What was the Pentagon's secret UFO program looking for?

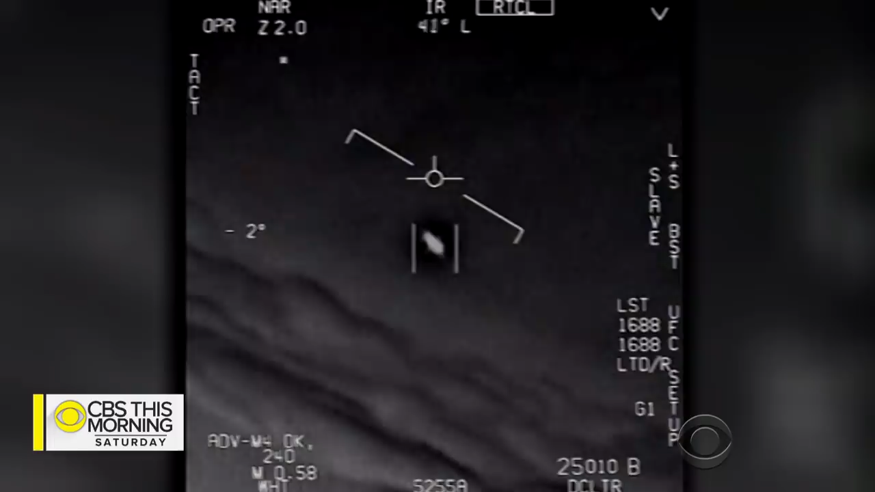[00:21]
they're all going against the wind. The wind's a hundred and twenty miles from the west. Look at this thing! It's rotating. The program began in 2007 and ended five years later, but its former head, Luis Elizondo, is convinced that something compelling is out there.
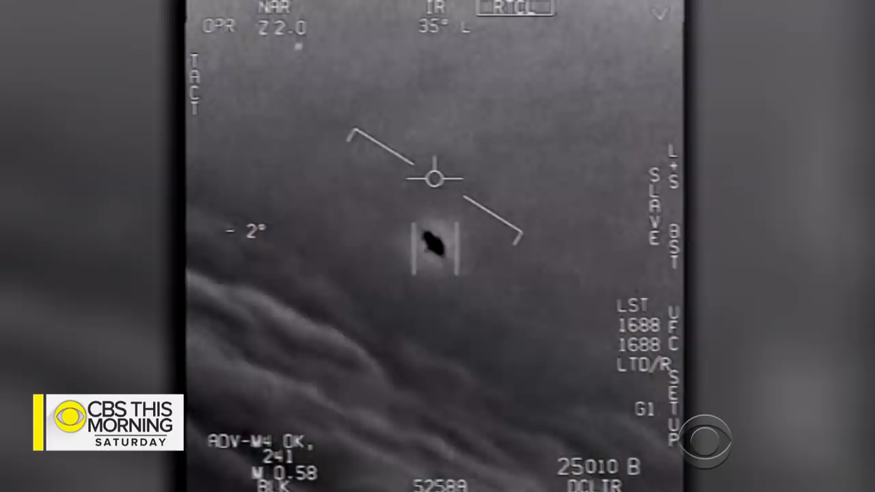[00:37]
LUIS ELIZONDO, What we are seeing is something that is not traditional aircraft.
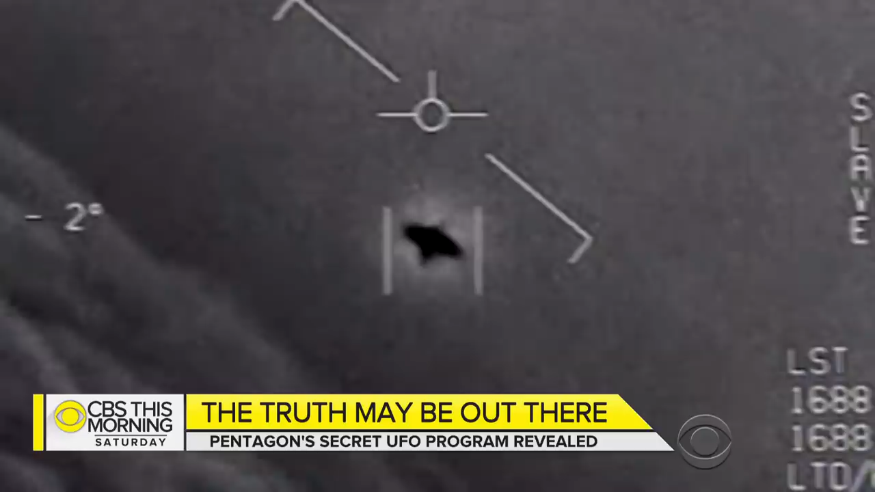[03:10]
It's not a Frisbee. It's not a Frisbee. But intriguing does not mean extraterrestrial. It's worth remembering we have always seen things that looked extraordinary and had extraordinary, ordinary explanations. John Glenn thought he saw fireflies outside his spacecraft, and it just turned out to be ice crystals.